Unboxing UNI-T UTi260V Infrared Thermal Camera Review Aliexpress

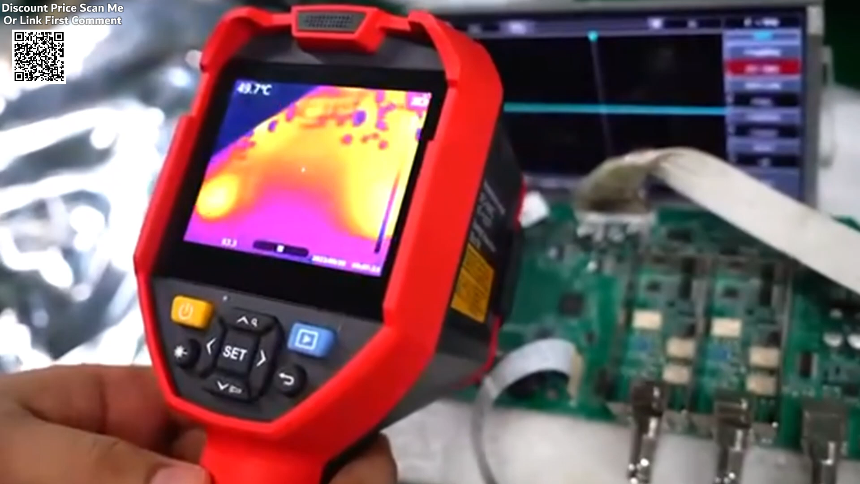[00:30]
from industrial maintenance to building inspections and more.
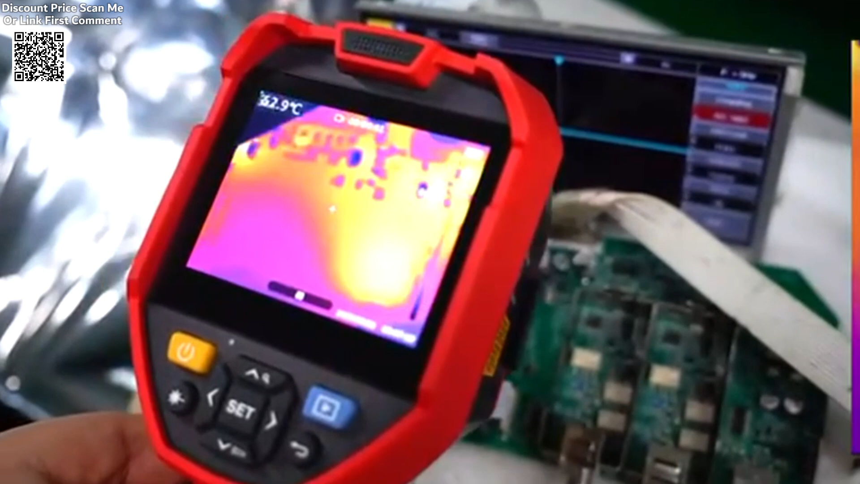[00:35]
Equipped with a 3.5-inch LCD touchscreen, the UTI-6OV ensures intuitive operation,
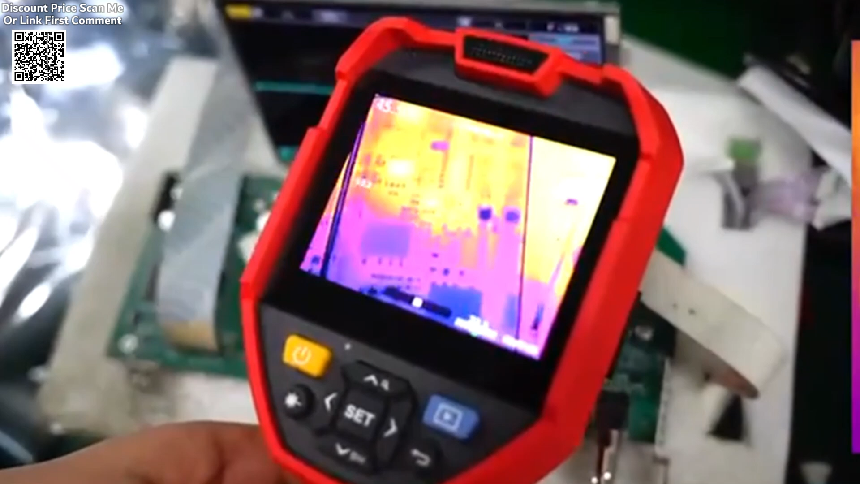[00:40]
simplifying tasks and improving workflow efficiency.
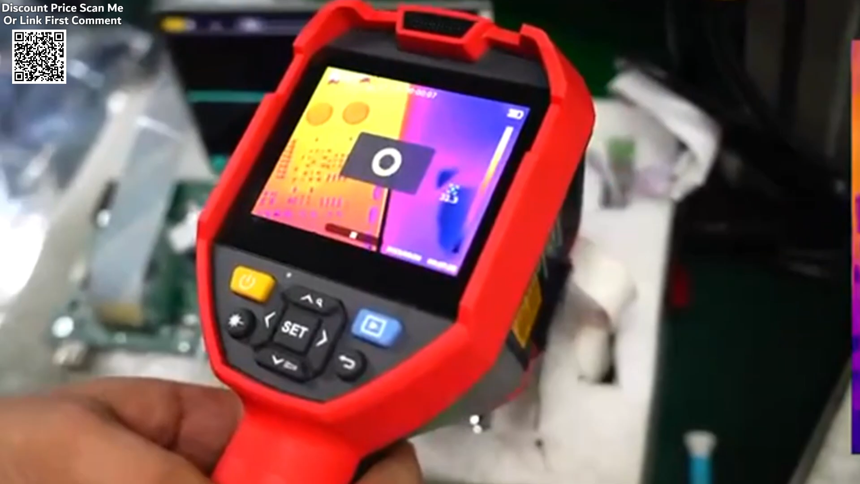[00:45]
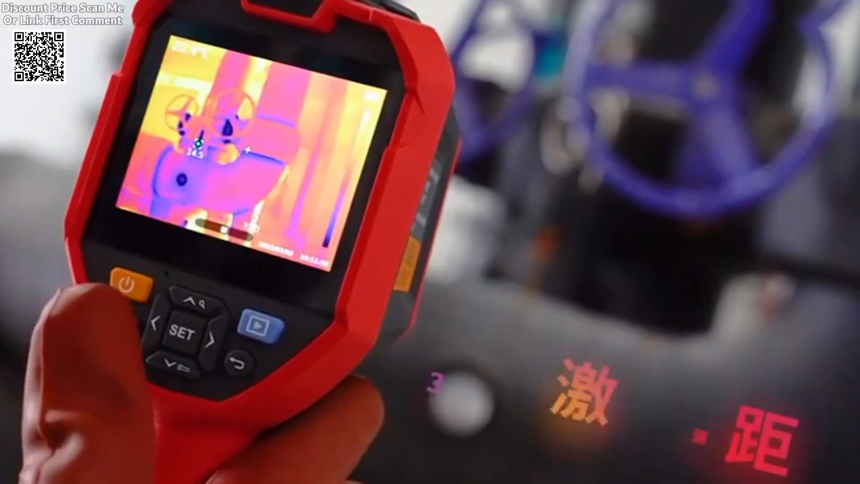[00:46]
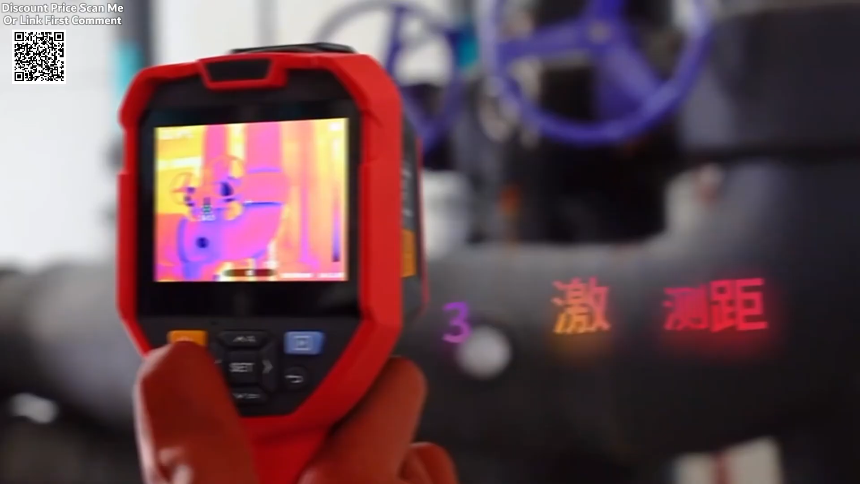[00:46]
The laser-ranging function enhances safety by enabling measurements from a distance, while advanced features like center point temperature measurement,
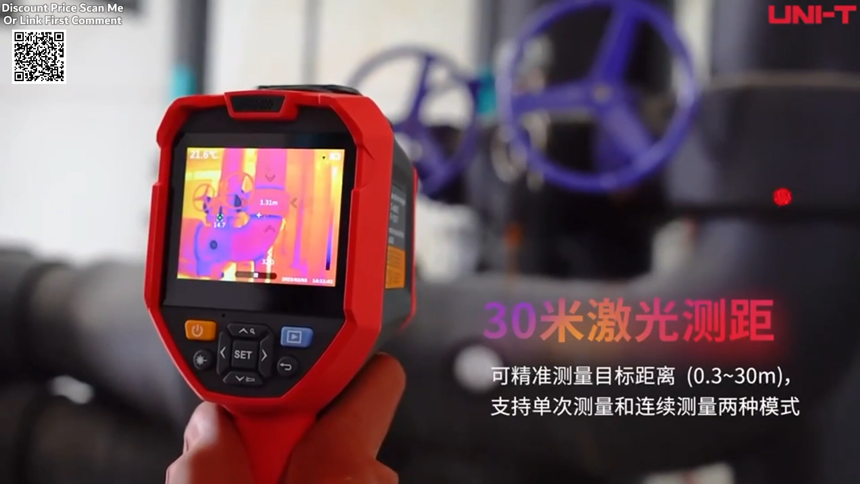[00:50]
high and low temperature tracking,
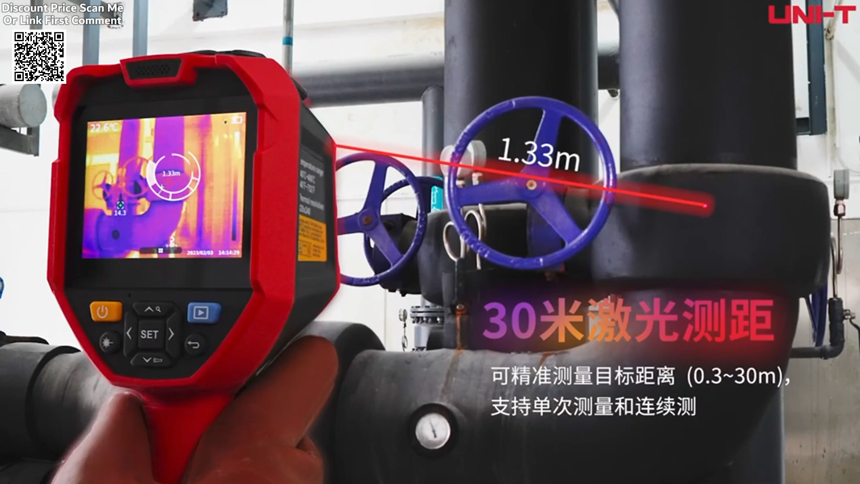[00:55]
and customizable isothermal limits allow for precise monitoring and quick detection of abnormalities.
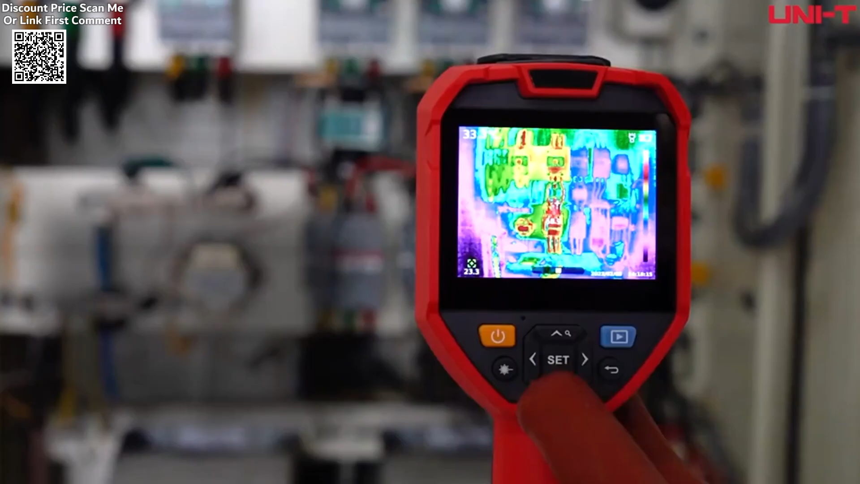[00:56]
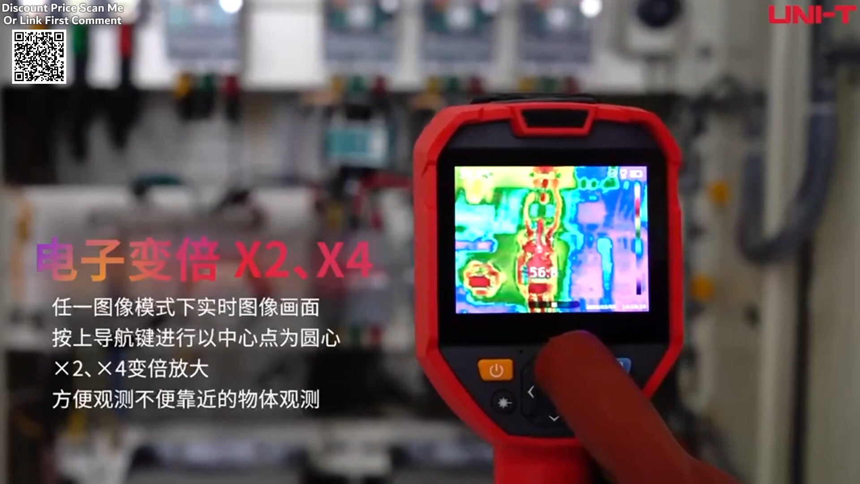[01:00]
This thermal camera offers exceptional functionality,
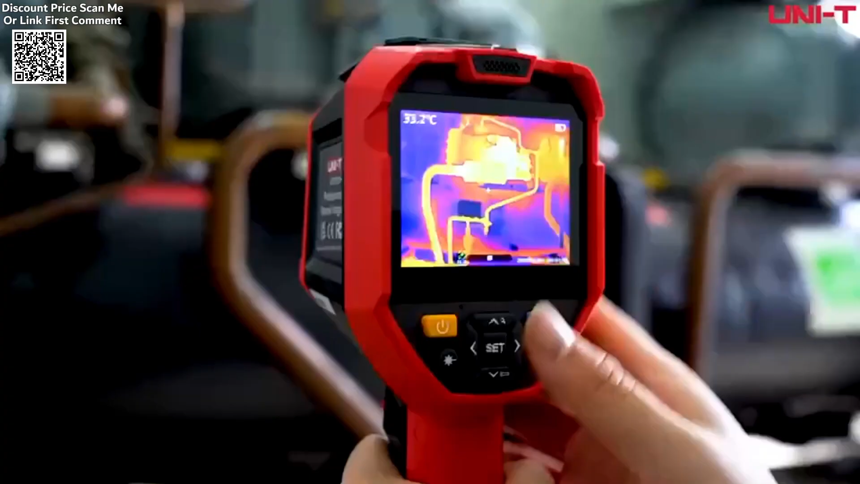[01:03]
On screen: spot 33.2°C
including photography and video recording capabilities,
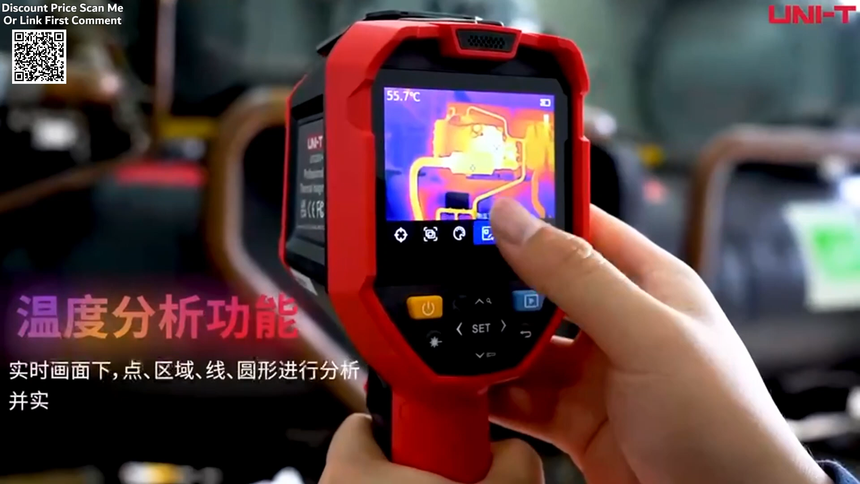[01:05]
On screen: spot 55.7°C
as well as real-time image transmission and analysis via PC software and mobile apps compatible with Android and iOS devices.